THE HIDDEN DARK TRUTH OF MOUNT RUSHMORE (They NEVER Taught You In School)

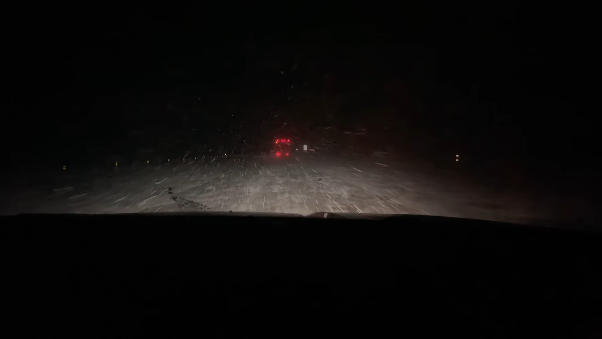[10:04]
full snowstorm what the entire way back home shout out to my baby for driving he did an amazing